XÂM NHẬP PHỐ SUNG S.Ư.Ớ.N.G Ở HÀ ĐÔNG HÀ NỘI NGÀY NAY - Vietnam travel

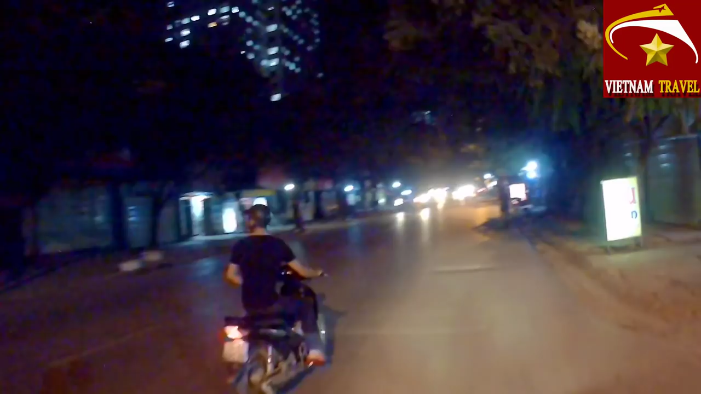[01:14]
Trên trục đường 70 này là nó nối giữa đường Giải Phóng và đường Trần Phú và Đông.
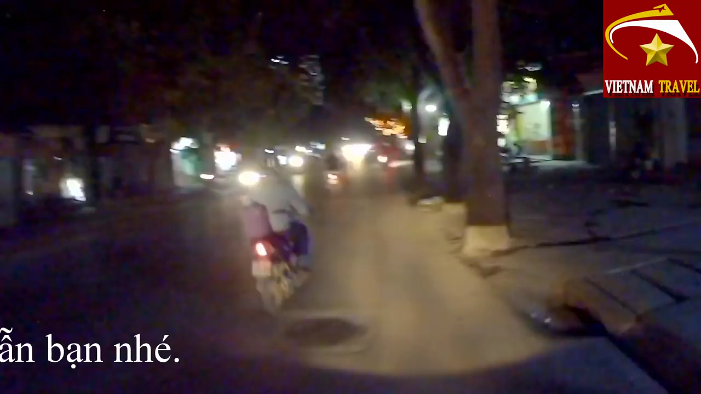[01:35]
Xin chia sẻ với các bạn là nếu mà đi trên đường mà quay phố đèn mờ này là dễ bị ăn đòn lắm. Phải tắt cái màn hình camera đi.
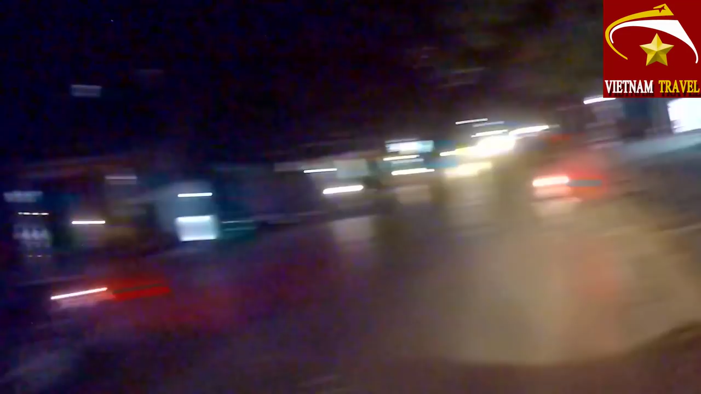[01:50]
Chúng ta bắt đầu chuẩn bị bước chân vào cái khu vực đèn mờ của quận Hà Đông. Đây, một quán Tầm Quất, khu Giang, An Sa, số 2, Cầu Được.
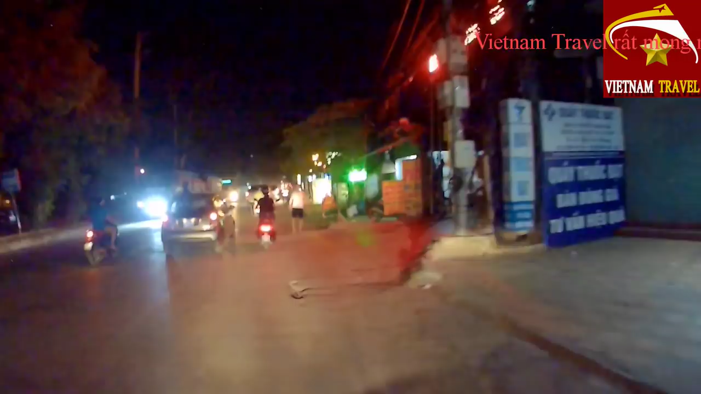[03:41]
Tuyến đường 70 này là một trong những tuyến đường bụi nhất nhỉ Hà Đông luôn.
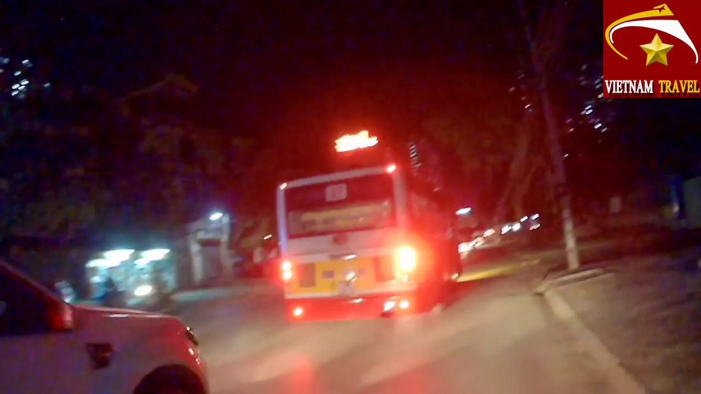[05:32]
Hà Nội thì các cái xe buýt được gọi là các hung thần của đường phố ấy quý vị các bạn.
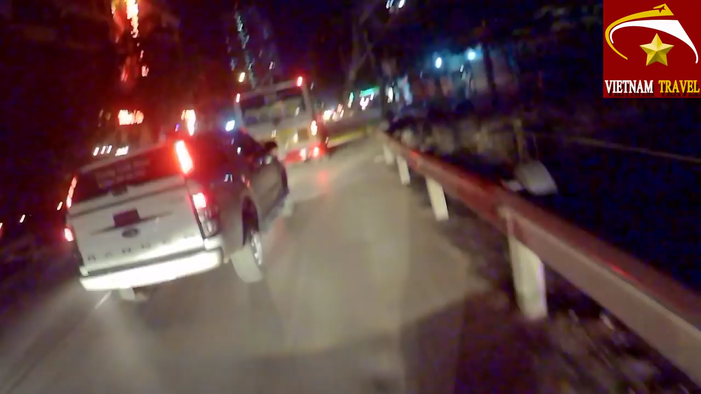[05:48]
Nên mà khi mà thấy những con xe buýt màu vàng vàng như thế này là tốt nhất là chúng ta hãy nên tránh xa. Các bác tải đánh vòng ác quá.
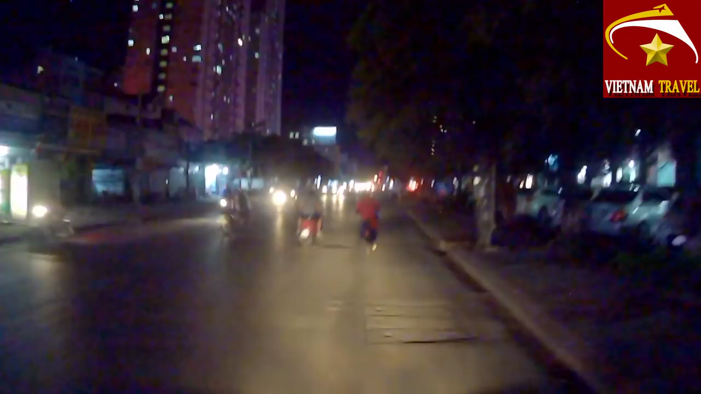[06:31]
Đường 70 này là được mệnh danh là một trong cái con đường gọi là con đường sung sướng của Hà Đông. Và bây giờ thì các cửa hàng phố xá mở ra ở đường 70 này rất là nhiều khu vực.
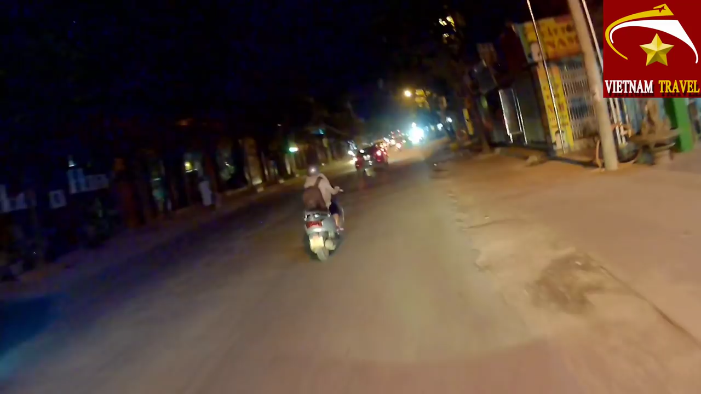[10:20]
Đây là chỗ mà chúng ta lập ngã tư, mà chúng ta rẽ trái là đi đến cầu đen.
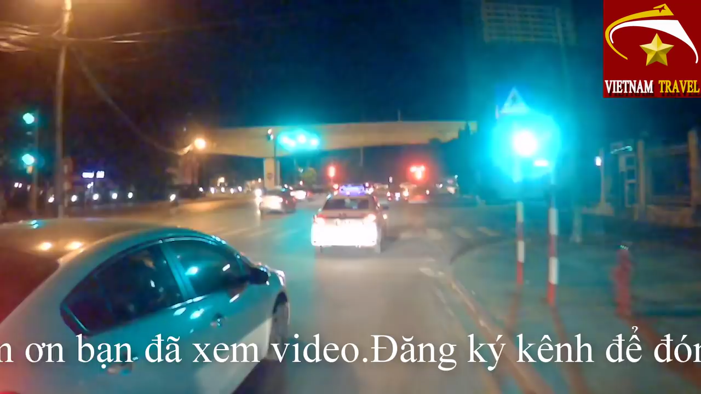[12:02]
Ta đang đi đến đây là đầu cầu trắng rồi, chúng ta rẽ phải, chúng ta đi ra đường Trần Phú. Rẽ phải đây là chúng ta đi theo hướng là
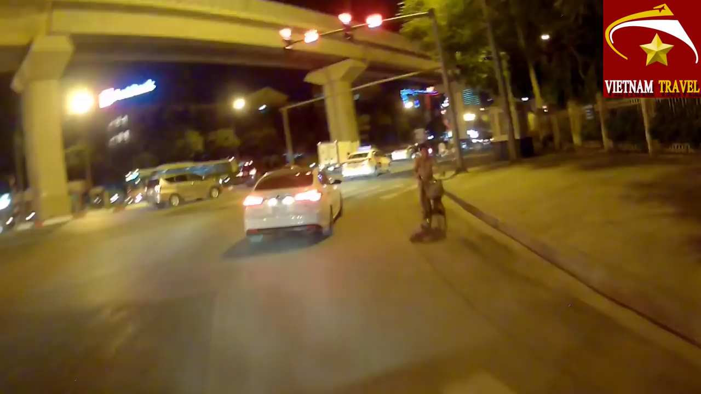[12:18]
từ hướng Hà Tây đi ra đường ra ngã tư Sở các bạn.